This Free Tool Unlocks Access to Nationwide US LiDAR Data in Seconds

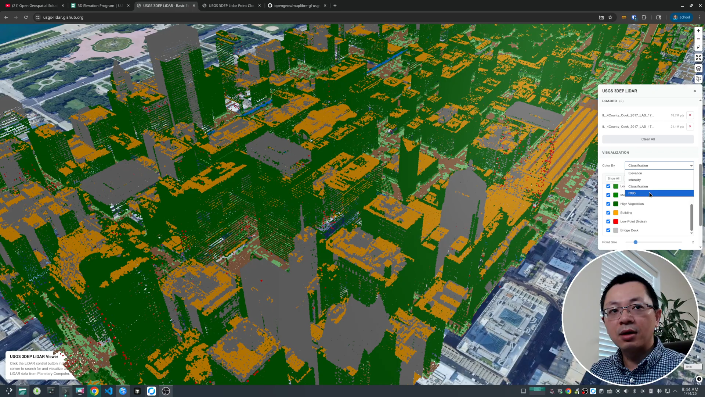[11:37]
so for this one it's not always available so if it's not available it's basically just the elevation
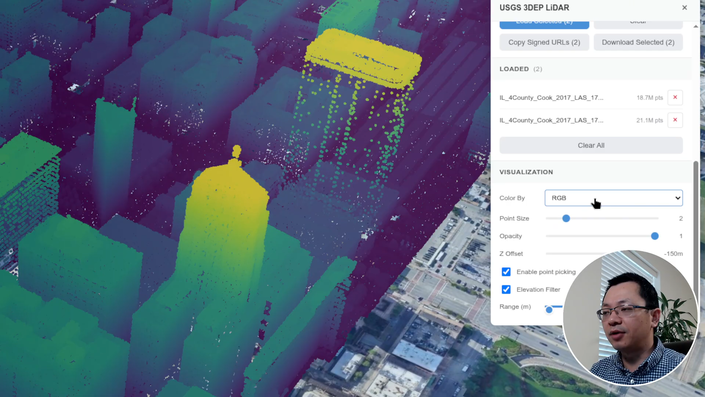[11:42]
and not all the data has rgb i'm not quite sure which area has rgb like attribute for the for the us but some of them does have similar to what the the
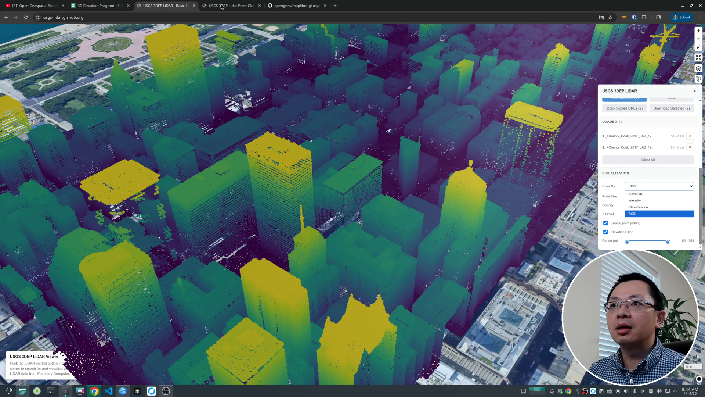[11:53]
lighter viewer that i showed you in the last video some of those has the let me show you a light light
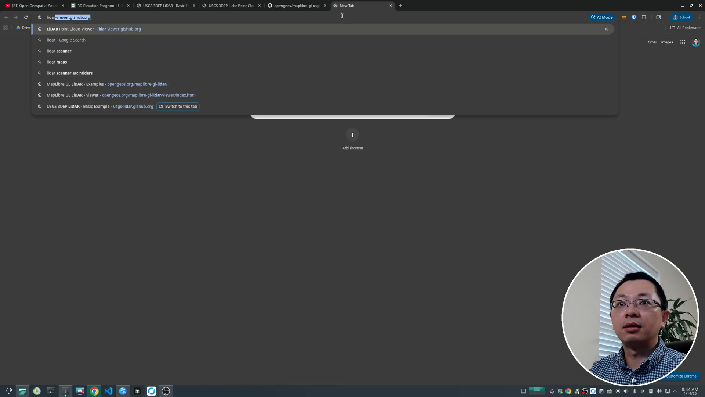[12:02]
viewer and so some of the sample data set if you have the rgb then if you
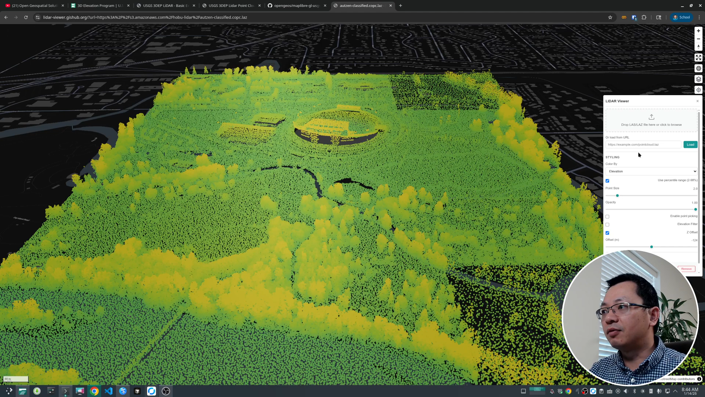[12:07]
switch to the rgb you can show the rgb uh like this
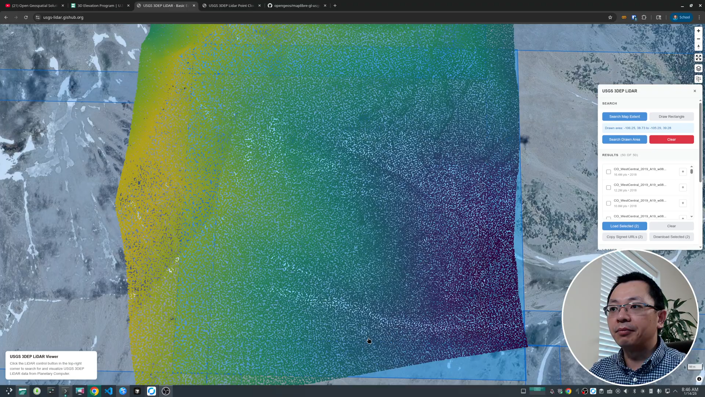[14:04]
urban area so you can see certainly see wow this is a huge difference
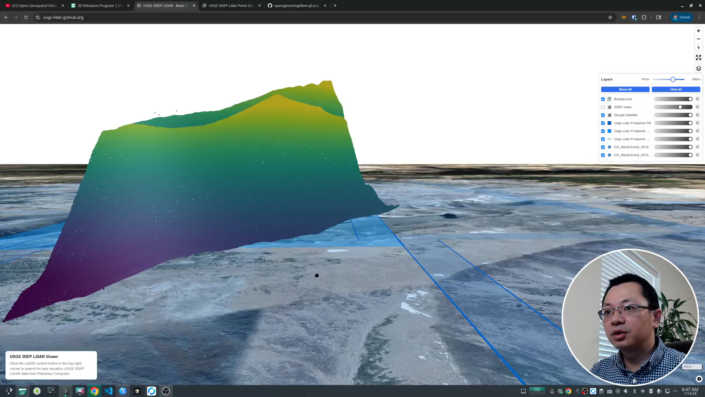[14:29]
yeah yeah you can see the kind of elevation differences in here the data might have some quality issues i'm not quite
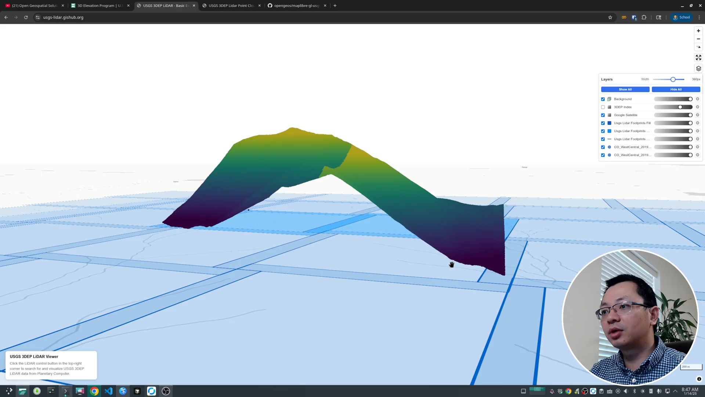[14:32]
sure but just showing you this is the original data that we pull uh from the lidar